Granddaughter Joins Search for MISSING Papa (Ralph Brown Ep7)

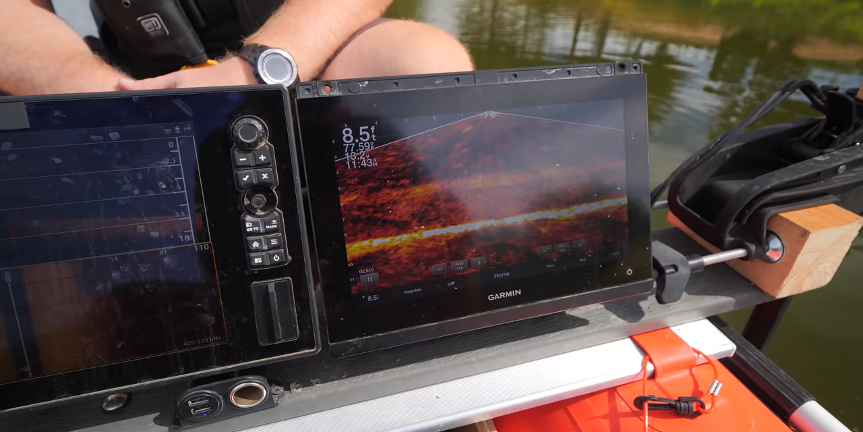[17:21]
If you have never seen our sonar overview before and how we actually use sonar,
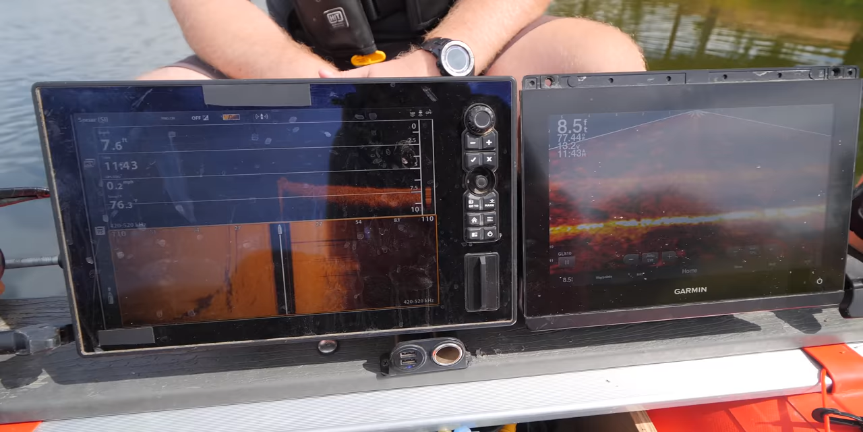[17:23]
I'm going to give you a quick little overview of how we triangulate and use these different monitors. This one over here is our Garmin. This is our LiveScope.
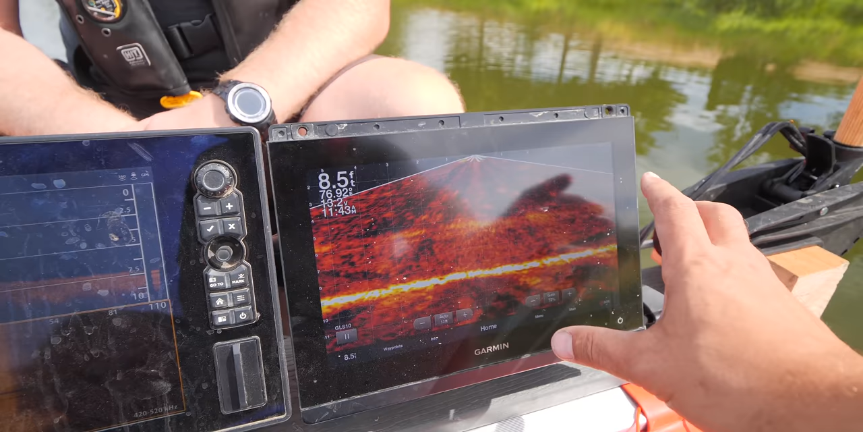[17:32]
So, anything that's happening is happening in real time on this one. Currently, we're at 8.6 feet deep.
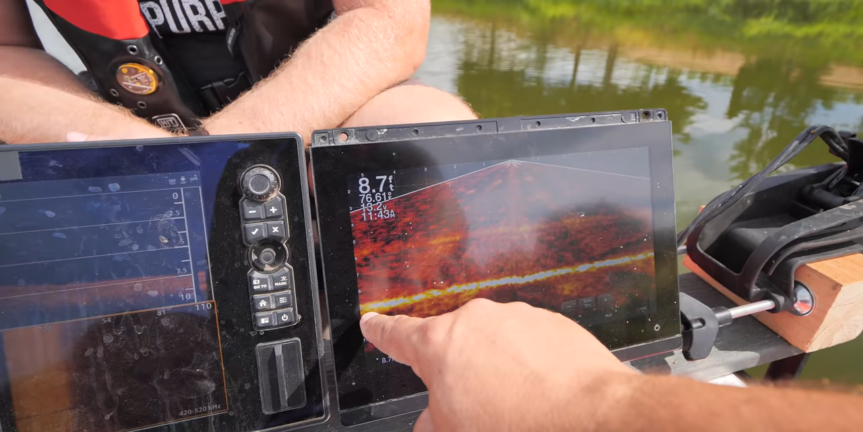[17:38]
Here's the 8.6. And this is above the waterbed.
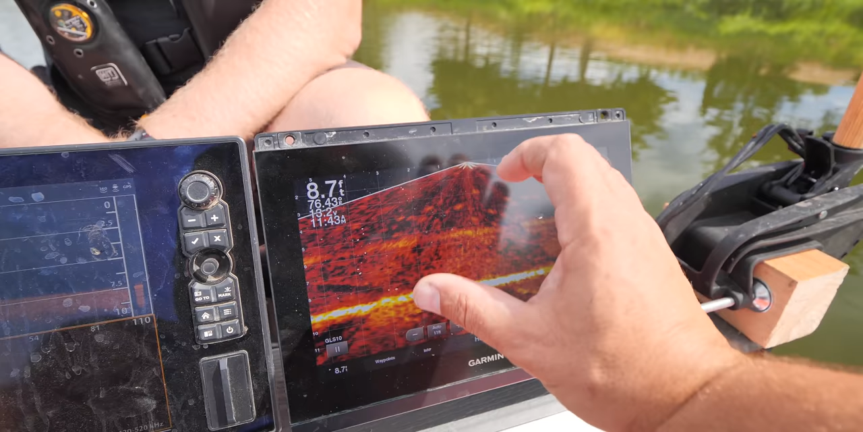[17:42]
On screen: depth 8.7 ft
So, if there's a vehicle down here, it's going to pop up and show up on screen here. This one over here is more of a picture in time. This is the Hummingbird.
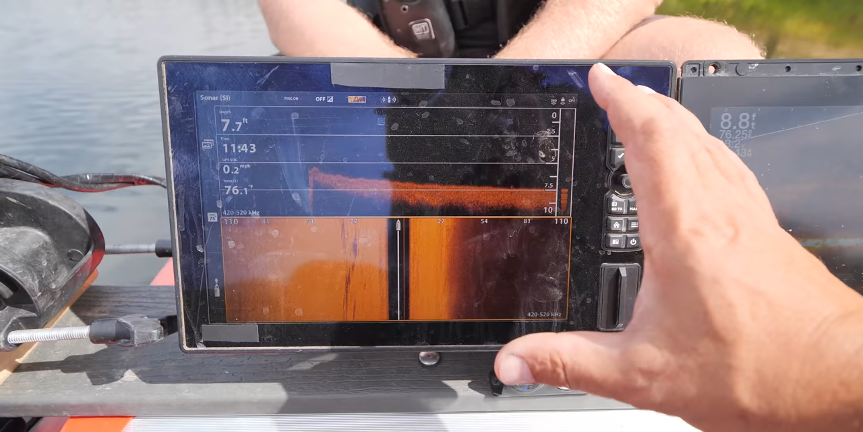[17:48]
On screen: speed 0.2 mph
So, this is down imaging. And this is side imaging.
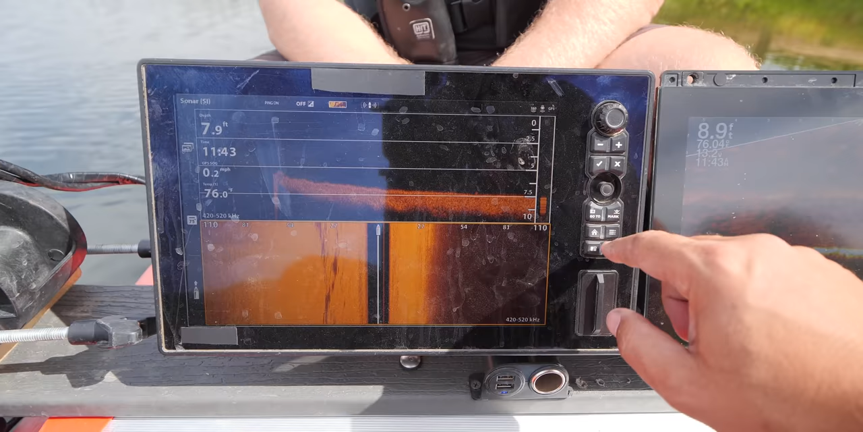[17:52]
On screen: depth 7.9 ft
Normally, for side imaging, we like to be casting at 75 feet left and 75 feet right.
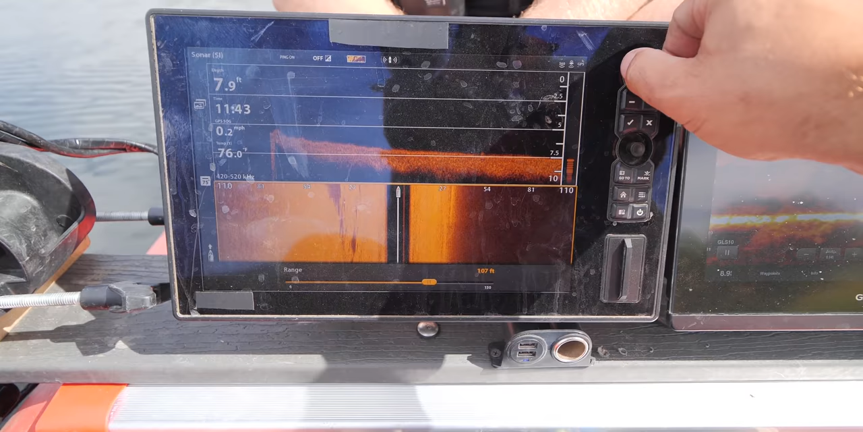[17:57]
On screen: depth 7.9 ft, speed 0.2 mph
So, we're going to make that adjustment to 75 there.
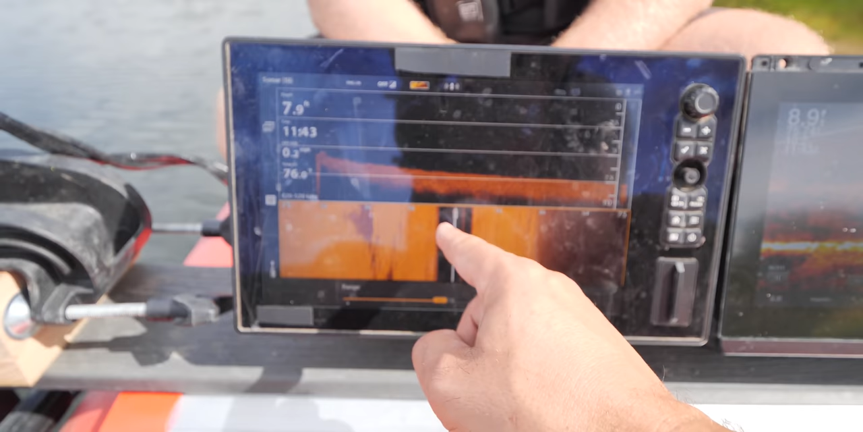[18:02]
And so, anything that's black is water column. And so, you'll see right here, 8 feet.
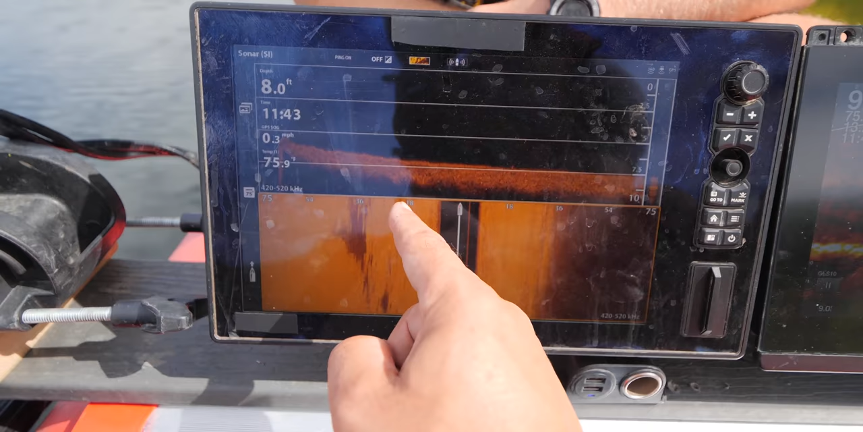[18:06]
On screen: depth 8.0 ft, speed 0.3 mph
And here's our lines, 18, 36, 54, 75. So, roughly 8 feet is where we're at.
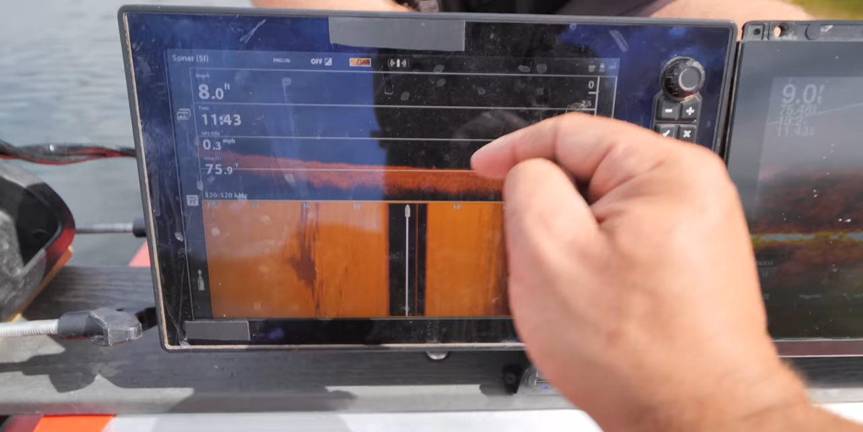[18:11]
On screen: depth 8.0 ft, speed 0.3 mph
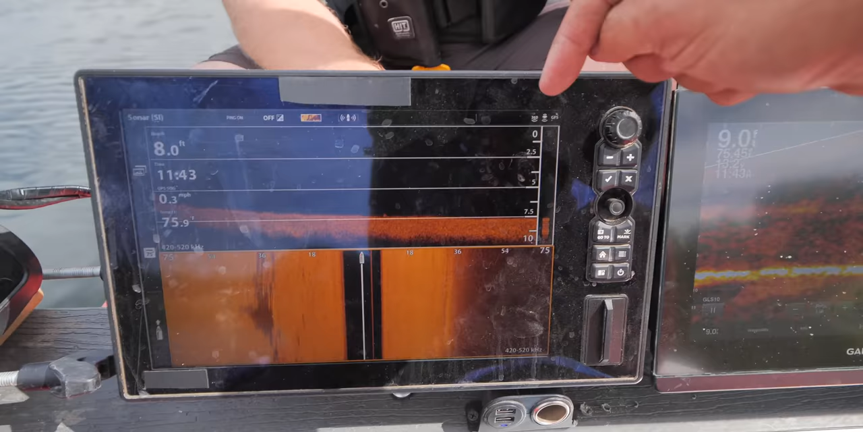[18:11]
On screen: speed 0.3 mph
Same thing with down imaging. It's from the bottom of the boat to the bottom of the waterbed, or the pond in this situation, the reservoir.
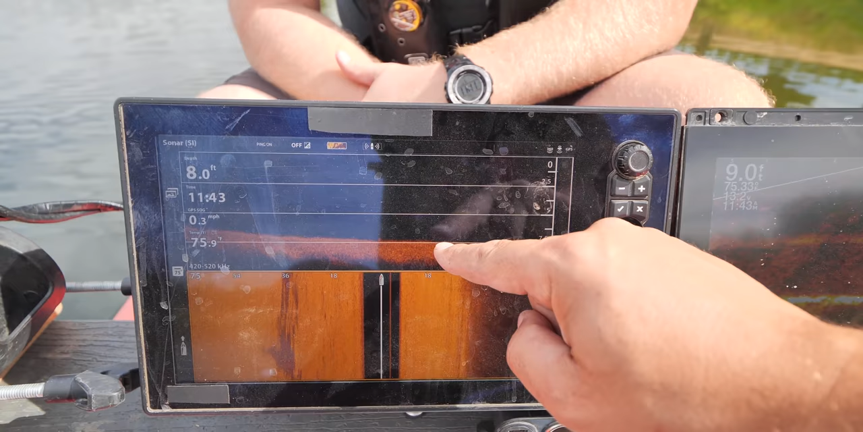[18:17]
On screen: speed 0.3 mph
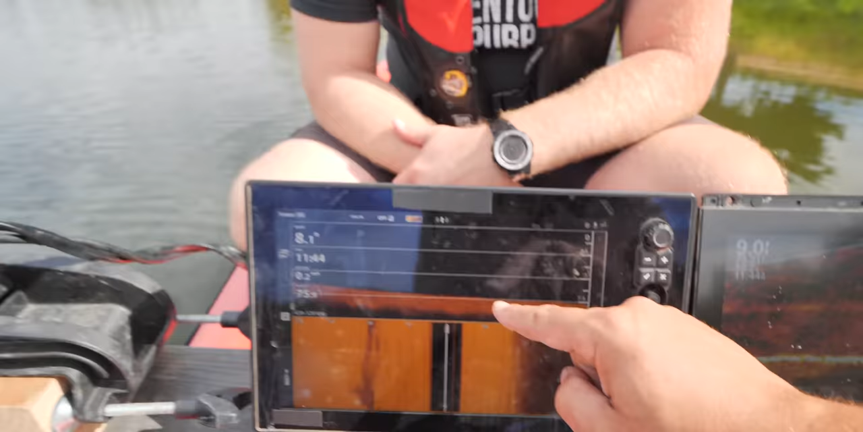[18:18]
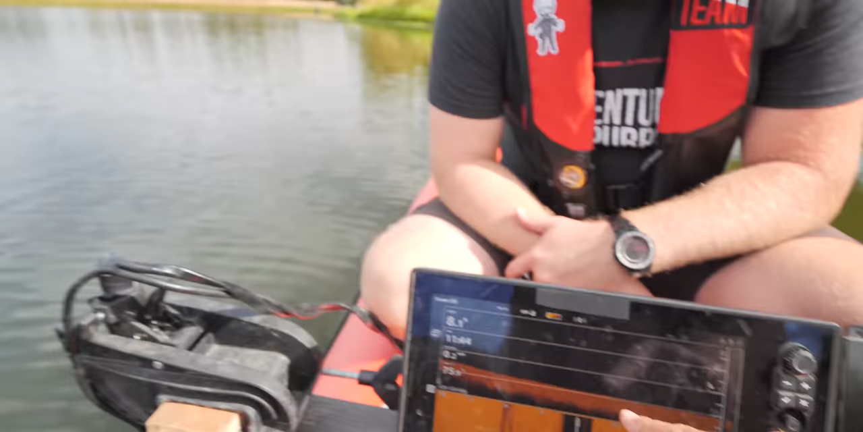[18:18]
And so, that will correlate with 8 feet and 8 feet.
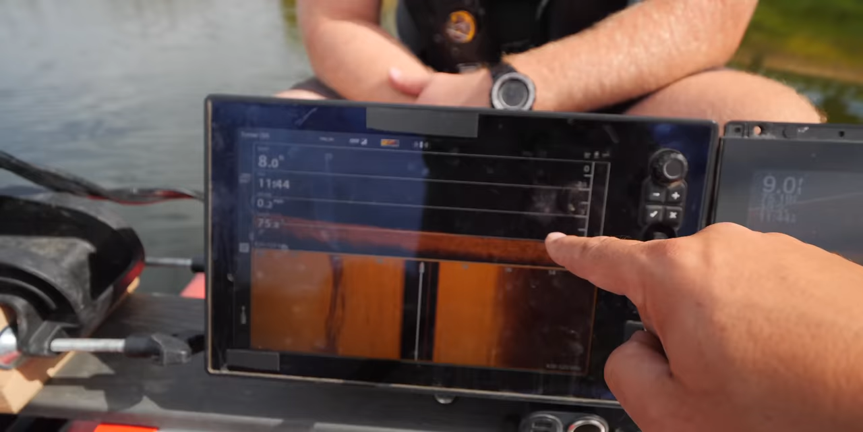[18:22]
And that's kind of a quick little sonar overview for you there.